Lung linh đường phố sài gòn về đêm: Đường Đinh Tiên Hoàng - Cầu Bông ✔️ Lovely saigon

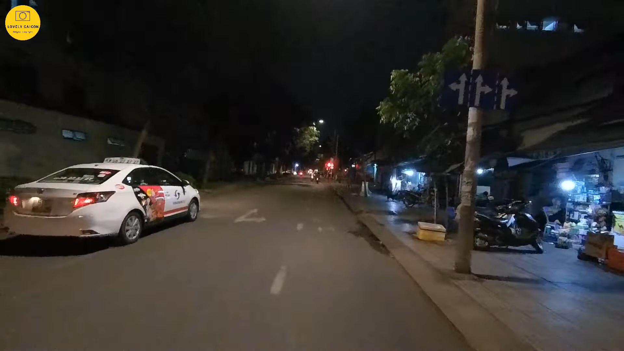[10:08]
một trong những cái con đường mà lớp đi thấy là có rất là nhiều đèn xanh đèn đỏ. Đây, đây là con đường Tú Xương đó, con đường rất là nhiều cái biệt thự.
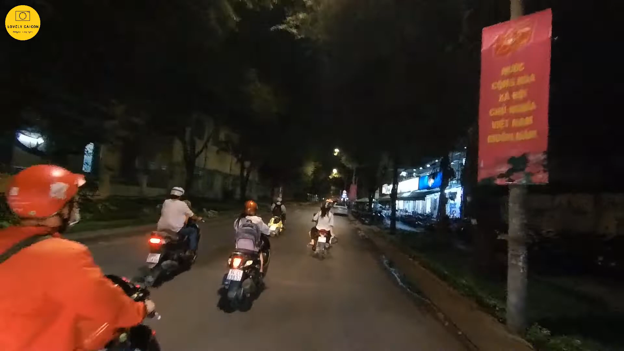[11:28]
Đây, có bên mé tay phải của lớp Ly có một cái quán cũng khá là đông. Quán ăn này cũng khá là nổi tiếng, và đây là chùa, như là chùa Xá Lợi hay chùa gì đây nè,
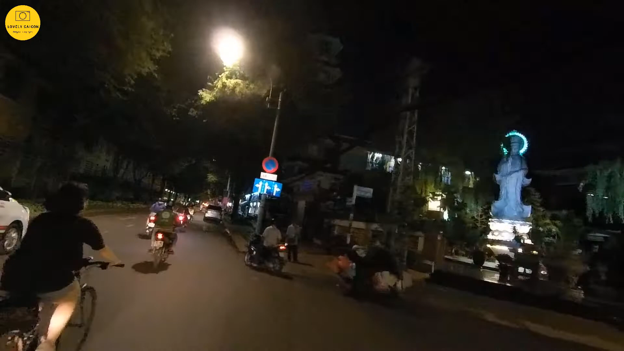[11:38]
chùa Phật Học Xá Lợi anh chị. Chắc là anh chị ngày xưa cũng có biết nhiều về cái ngôi chùa này rồi ha. Chúng ta đi thẳng tới đường Hồng Thập Tự nha anh chị.
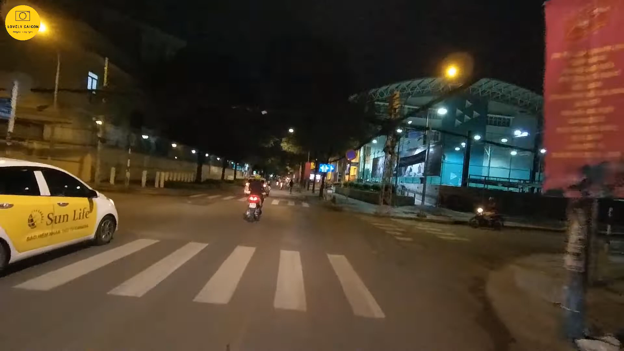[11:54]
Ngày nay nó là Nguyễn Thị Minh Khai đó.
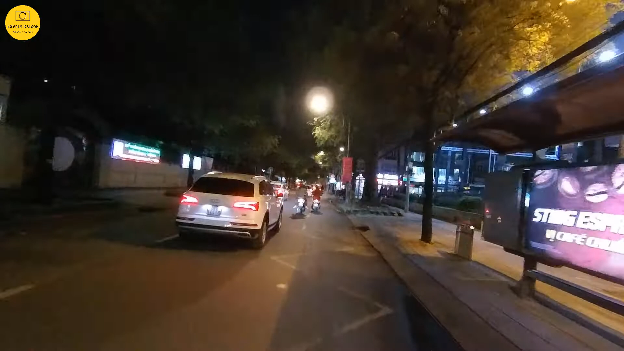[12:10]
Đây là đường Hồ Xuân Hương, chúng ta qua ngã tư đường Hồ Xuân Hương.
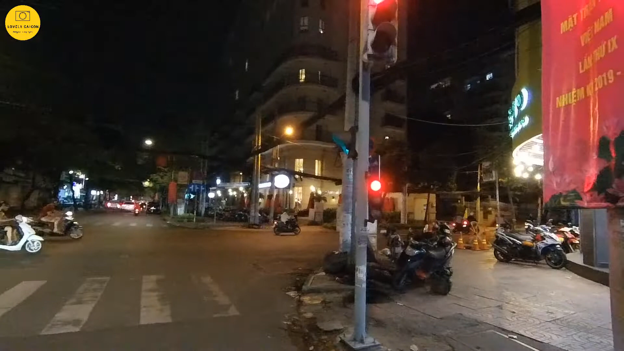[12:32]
Đây là khu vực ở con đường Nguyễn Đình Chiểu, xưa kia nó là đường Phan Đình Phùng anh chị. Và quẹo bên tay phải này chúng ta sẽ đi ra phía đường Lý Thái Tổ, cái nhà khách, nhà khách lớn lớn ngay chỗ công viên đại lộ Nguyễn Hoàng với lại Hùng Vương đó anh chị. Nhìn đứng đây nhìn thì anh chị sẽ thấy bệnh viện Từ Dũ, đi thẳng luôn chúng ta sẽ ra bệnh viện Từ Dũ.
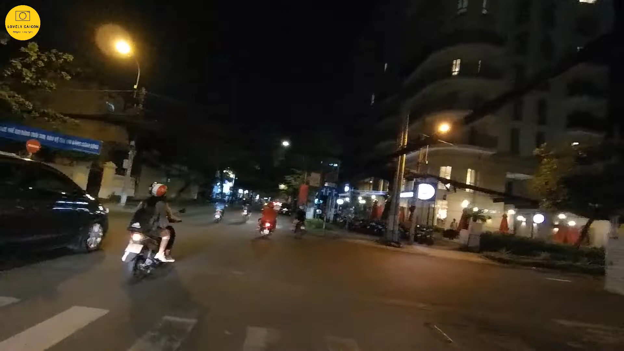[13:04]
Sao bé? Đây, bên này có rất là nhiều quán ăn nè. Nếu mà vào khuya chút xíu, tầm 11, 12 giờ nữa, anh chị thấy đường phố Sài Gòn mình nó vắng lắm.
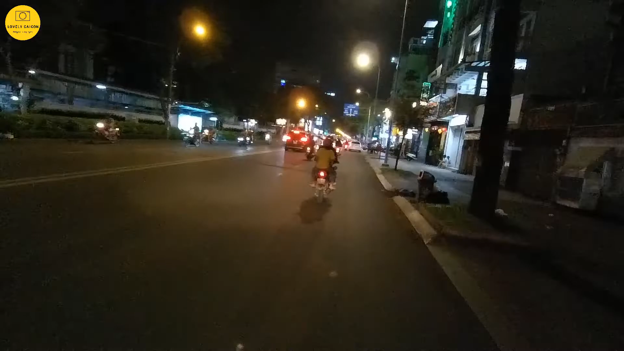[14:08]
Đây là khu vực đường Hồng Thập Tự anh chị ơi. Ngày xưa là Hồng Thập Tự, ngày nay nó là đường Nguyễn Thị Minh Khai. Chúng ta đang đi tới ngay giao lộ giữa Lê Văn Duyệt đây anh chị. Đó, Lovely sẽ băng qua cái con đường Lê Văn Duyệt này nha, để đi qua cái hướng là 6 Cộng Hòa.
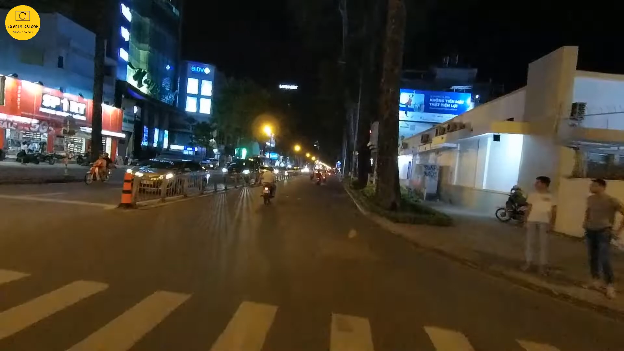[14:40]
Con đường này có rất là nhiều cái cây rất là to luôn á, mát lắm, ban ngày chạy đường này cực kỳ mát luôn anh chị. Và chúng ta đi hướng này, nằm bên tay trái sẽ là bệnh viện Từ Dũ nha. Lúc nãy lớp đi sorry khúc cái lớp đi đứng trên Bảo Viện Thanh Quan.
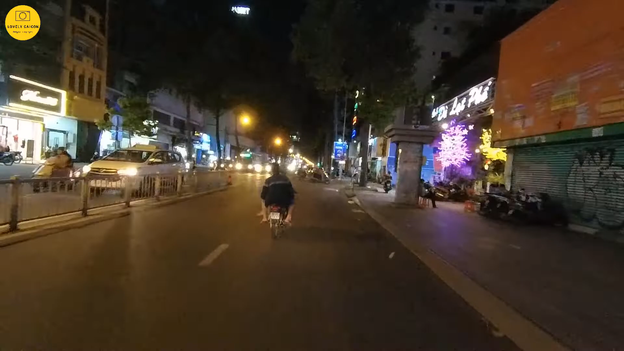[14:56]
bị nhầm là nhìn ra không phải là bệnh viện Từ Dũ mà là nhìn ra công viên Tao Đàn.
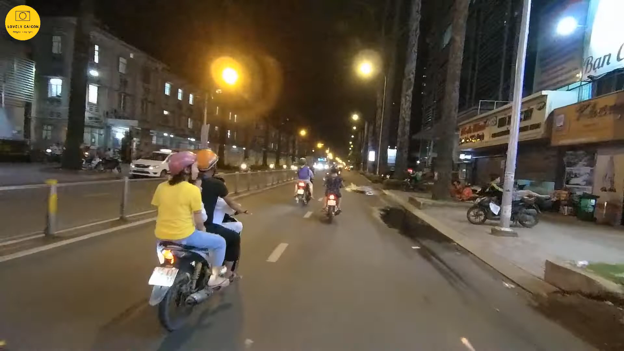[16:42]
Đây, bên mé tay trái của Lovely đây đang là bệnh viện Từ Dũ nha. Đó, cũng rất là nhiều kỷ niệm với lại anh chị. Bây giờ bệnh viện Từ Dũ thì người ta xây thêm những cái phòng mới rất là đẹp. Nó có thêm một cái nhánh mới nữa rồi anh chị, cũng gần đây luôn, sát bên luôn.